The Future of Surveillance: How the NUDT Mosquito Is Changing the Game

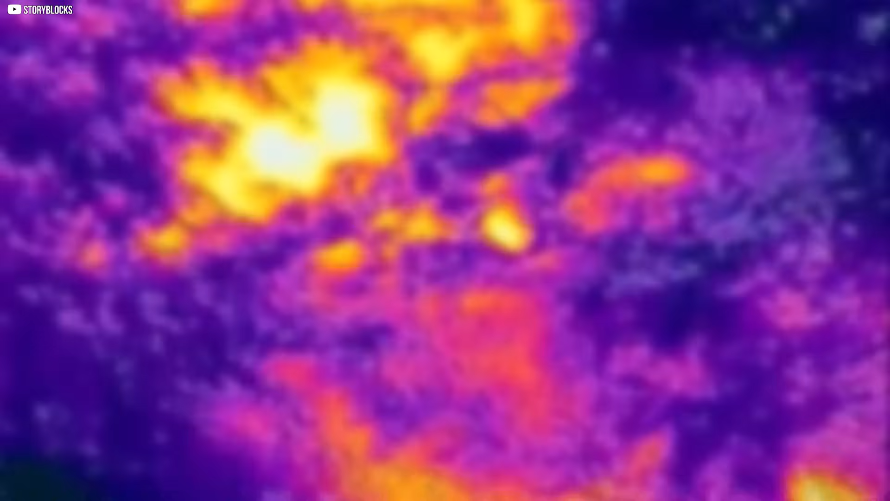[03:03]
In low-light conditions, the Mosquito's shortwave infrared LED activates,
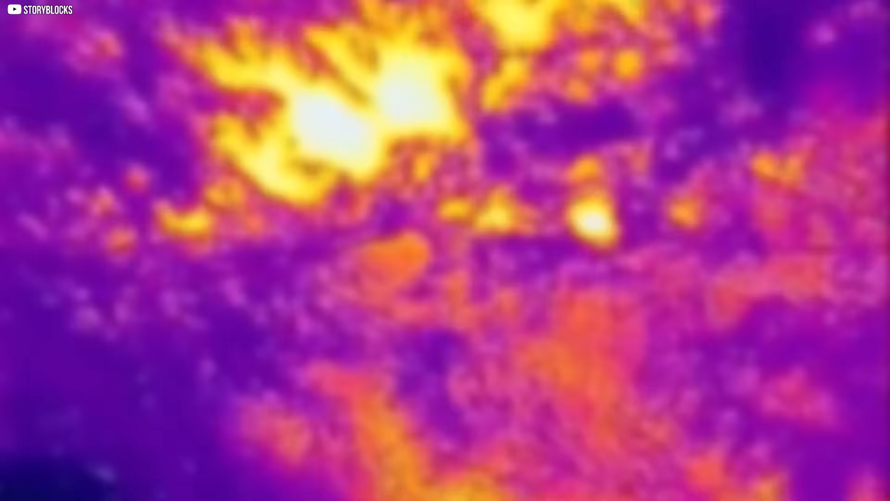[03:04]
providing enough illumination for a usable grayscale image, even in darkness.